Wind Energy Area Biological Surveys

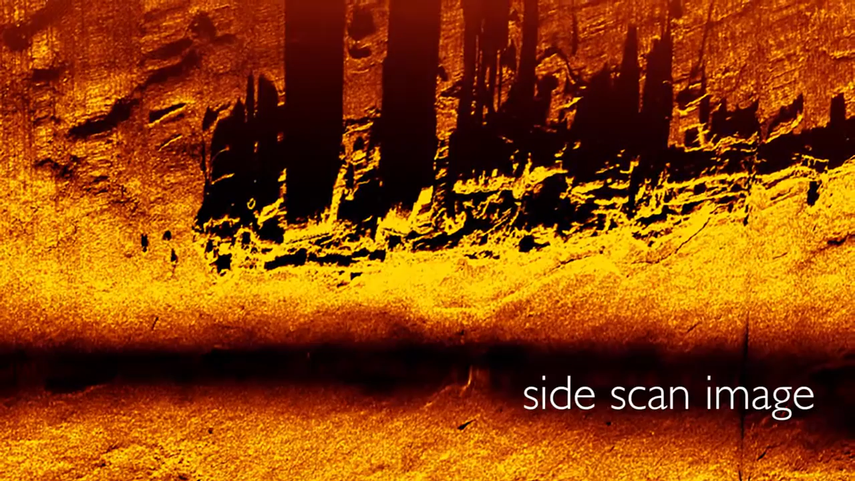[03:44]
How hard is the sea floor it can show us different
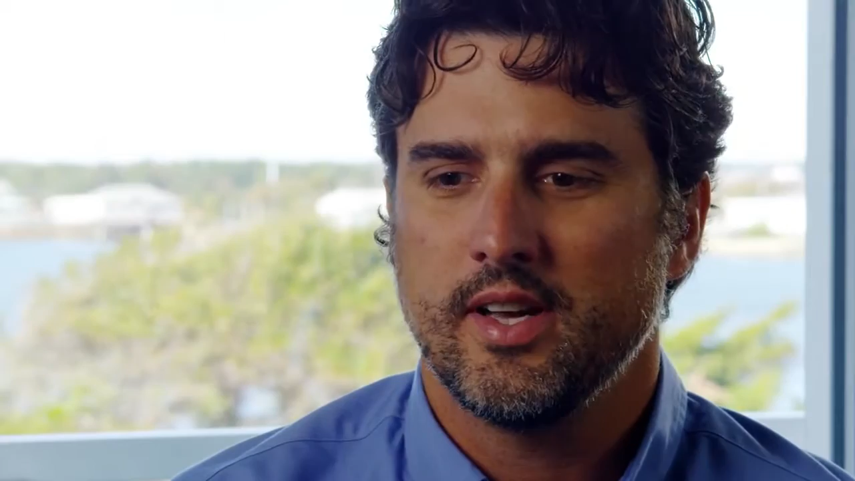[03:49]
types of sediment or give us an indication of the type of sediment that they're on the sea floor.
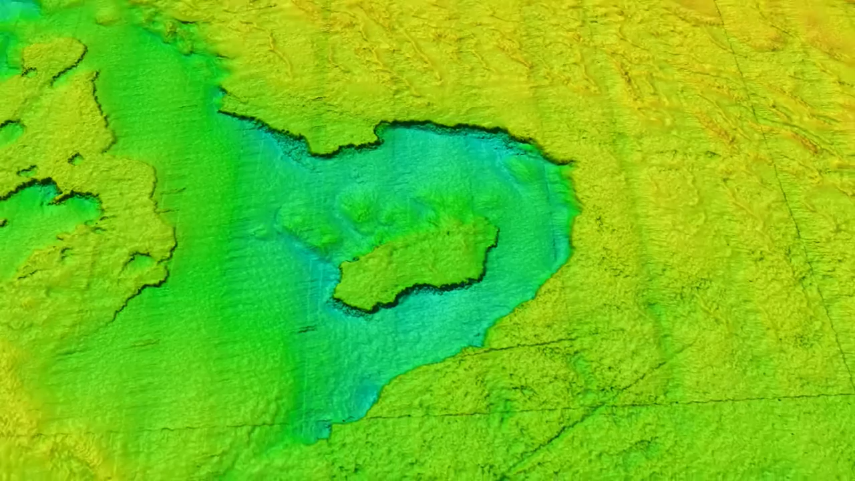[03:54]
The multi-beam sonar on the other hand gives us an image in the topography or the relief in the sea floor.
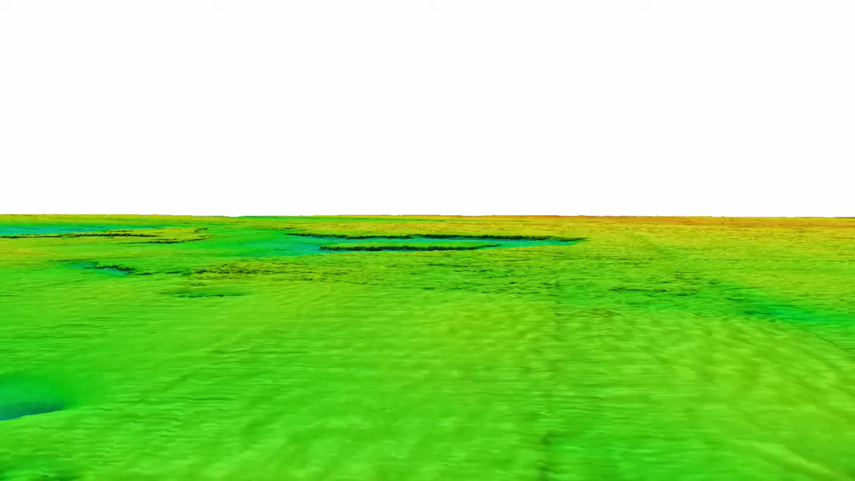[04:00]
It gives us the elevation like you would see on a Google Earth map. We put those pieces together and it gives us both the texture the hardness and roughness and then the elevation of the sea floor and that gives us an indication of of the types of habitats that might occur.
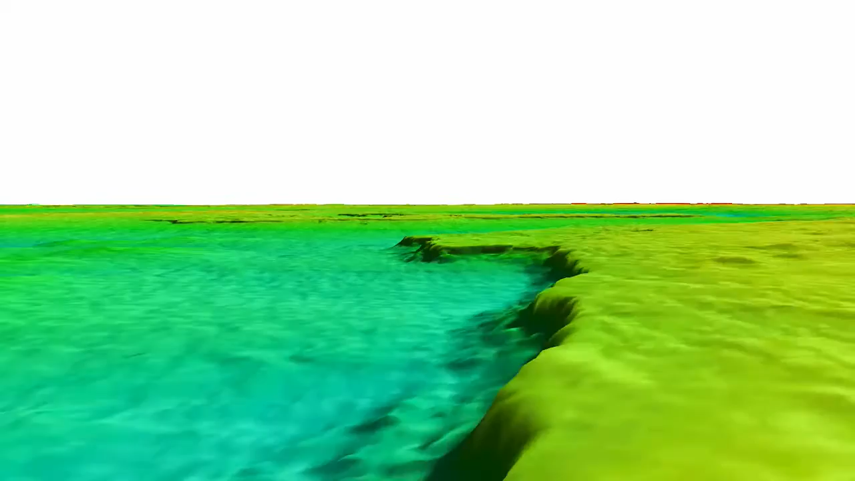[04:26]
from a digital sense and then helping us interpret from a biological sense using our eyes with what those habitats are really like.